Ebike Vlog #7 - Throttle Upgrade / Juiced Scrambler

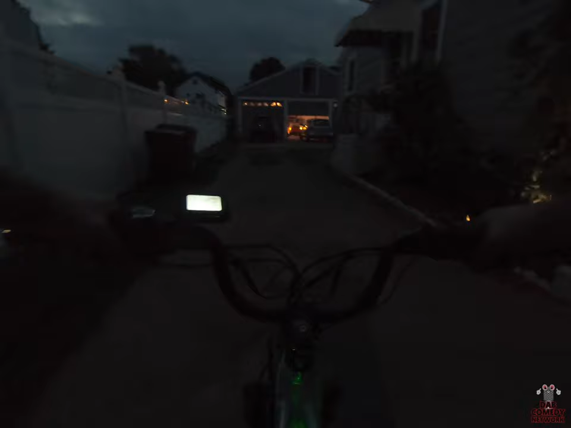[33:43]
Fucking awesome. 30.1. Really? Pedaling. 27.9 on throttle. Oh, fuck. You gotta get down like this to get over 27.